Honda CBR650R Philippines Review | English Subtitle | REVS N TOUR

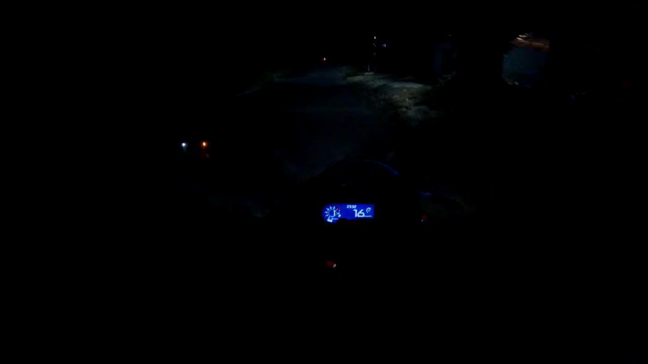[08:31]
Lakas yung ilaw niya kahit hindi naka high beam. Try natin i-high beam. From my perspective, malakas yung ilaw niya. Hindi lang malakas. Long range pa, saka may pagka-wide.
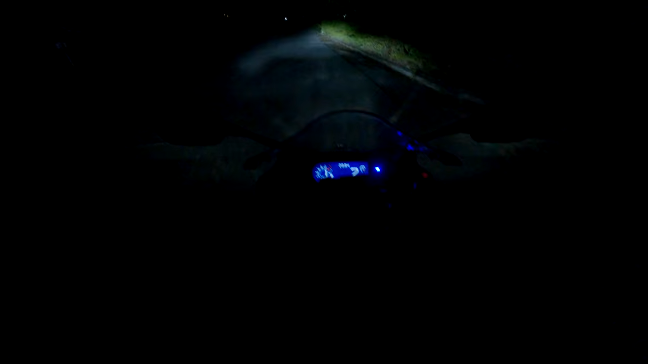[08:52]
Ayun no. Kitang-kita mo yung mga humps, saka yung mga potholes. Kita niya yung ilaw nung motor sa harap ko.
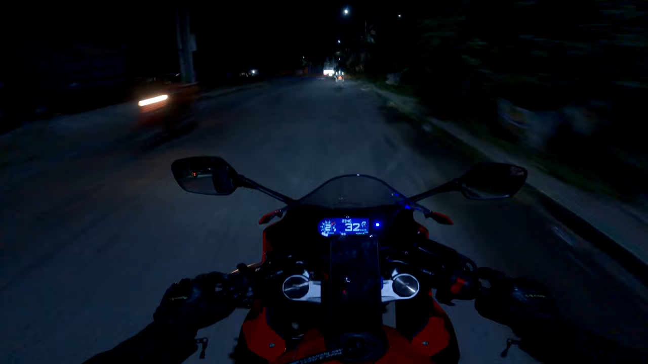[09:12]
Nag-overlap yung ilaw ko sa ilaw niya. Kaya, ang okay na okay itong si CBR 650R pagdating sa nitrides.
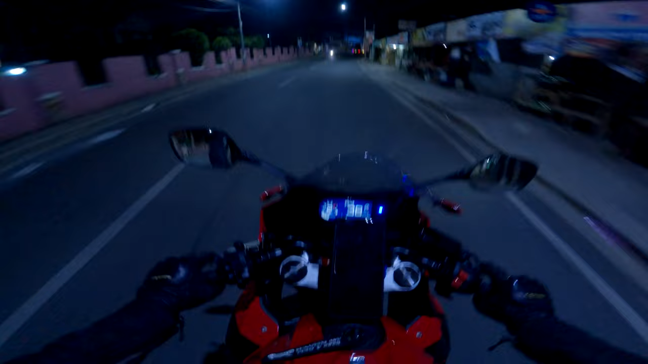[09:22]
Tingin ko okay na siya kahit walang auxiliary light.